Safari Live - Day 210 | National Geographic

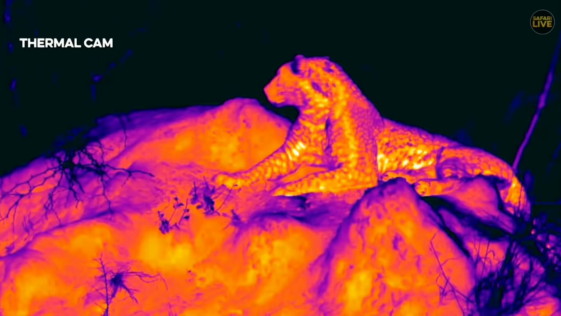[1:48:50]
right now I believe that our flare image looks very cool as he sits on top of the mound as he graces us with his kind of beauty and you can see how hot he is as well as how the termite mound is it's pretty cool to actually see it the way that he is sitting up there and you can see that there are parts of the termite mound the exterior parts that are a little bit cold but otherwise his rosettes very very hot and the termite mound very hot the rest of the bush around him cold so it gives you an idea of just how hot the termite
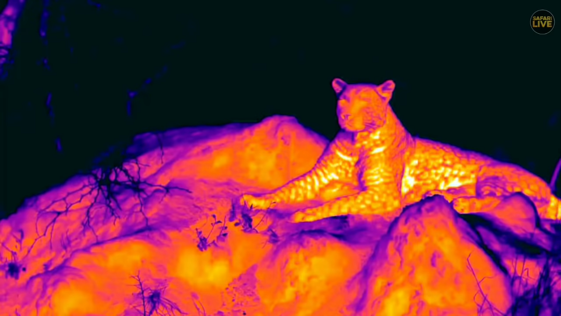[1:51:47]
very cool to see amazing isn't it this flare is the most amazing camera it really has saved our bacon in many respects so I know it sounds funny but over the course of the past few
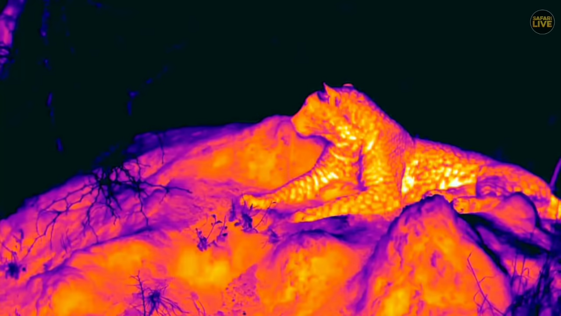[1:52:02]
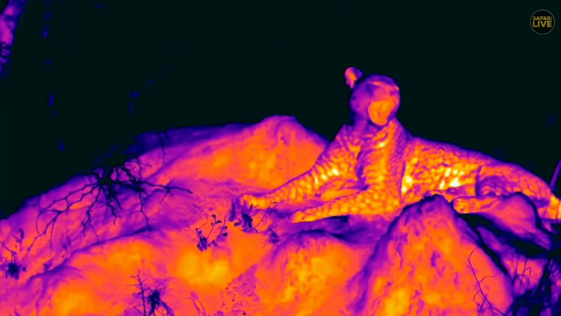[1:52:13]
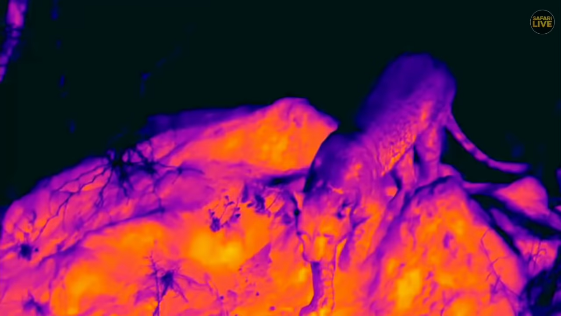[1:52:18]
an infection or because it's lacking insulation of the fur itself and so that's why you're seeing that hot spot kind of glowing the
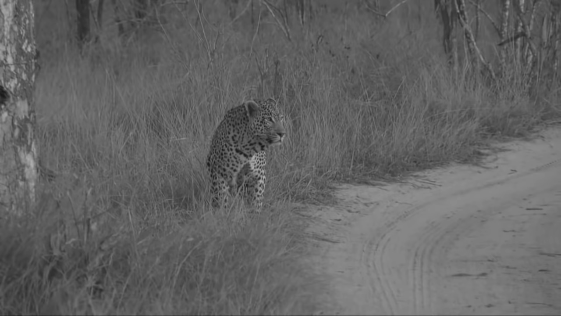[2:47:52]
yes well we have switched over to the infrared spectrum and the infrared light and here is the Duke he's just done some scent marking and maybe he needed a little bit more of maybe number two at the same time we managed to get around him and he should come wandering down the road towards us hang on one second he is still on the road still mobile north
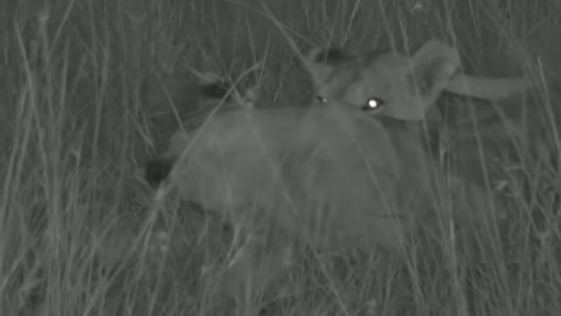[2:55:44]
well the marsh parade continue to give us lots of joy and look at a mother and a youngster there just rattling and having some good fun I think he's one mother and two cubs and you can tell now we're in infrared it's getting dark and we'll always do the best we can not to interfere with their natural living style and not shining light
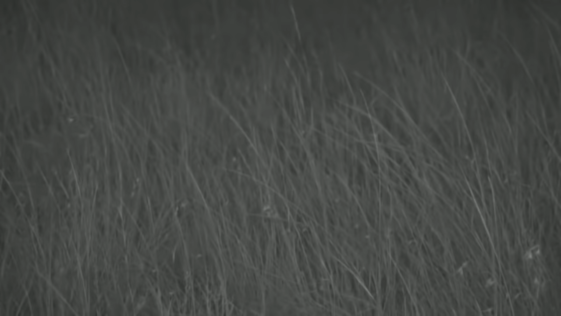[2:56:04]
or spotlights on their faces and look at how beautiful that is and the magic of infrared
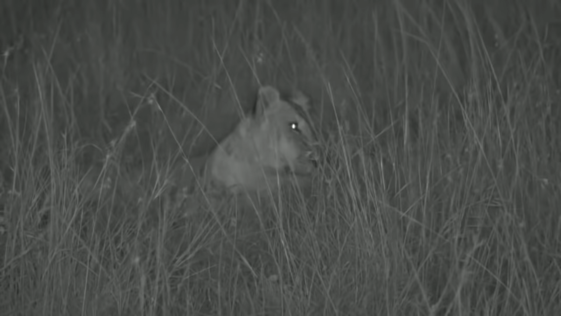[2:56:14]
that's the mother there you rise up hello there good Ellie you only got two cubs
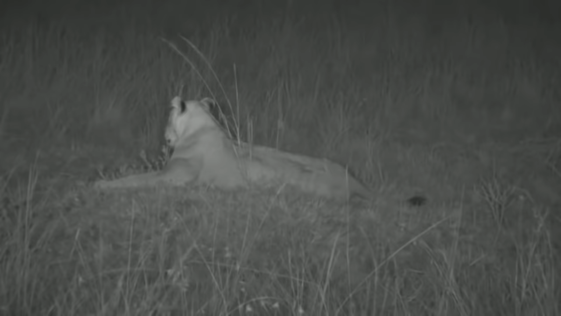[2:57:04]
and the mama has decided to go on the mountain mount and I'm sure the cubs would slowly and surely follow her hello there why is your brother or sister they rise up and maybe going to join the other predriso earlier Rosaline depending on the edge of the lion is
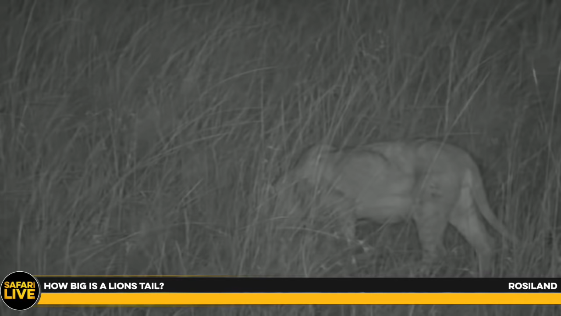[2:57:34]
anything three to four feet depending on the edge of the lion that's an average length of lion tail of course this small little guy here could be about foot and something
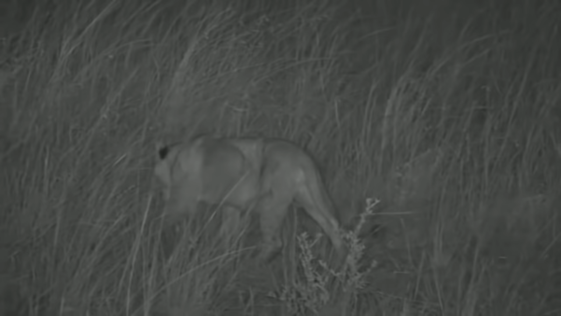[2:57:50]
but the big ones you know fully grown could be three going up to four feet you know max on the fully grown ones just walking the grass there and this is exactly what I was saying earlier as it cools off the cats tend to be more active and more so lions
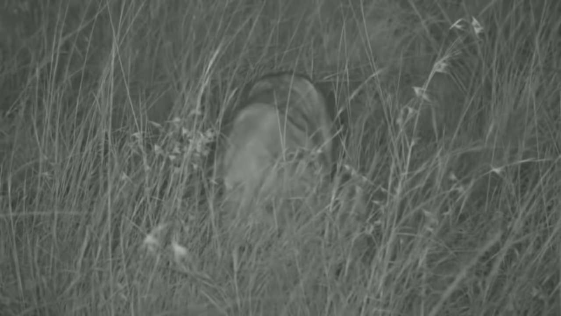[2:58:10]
hello there are you on a play or do you just want to keep mum busy or are you looking for anything you can feed on in the grass not sure you can hear that but a small little coal from the background there and I'm trying to imagine maybe this one lioness here is trying to touch base with the pride we saw before
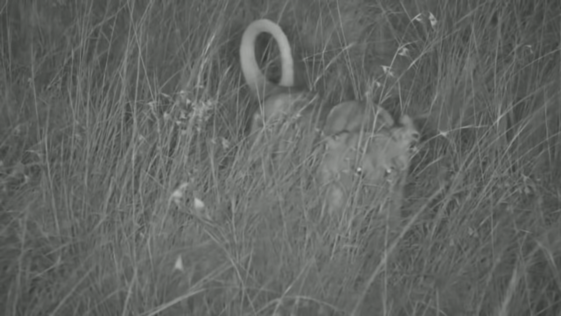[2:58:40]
hello hello there what are you looking at what are you thinking are you trying to sniff the big engine and getting all the diesel fumes scratching the ground there how beautiful it is to see I just walk in the middle of the grass and most likely they might regroup with the rest of them that's a good jump good play and any day I see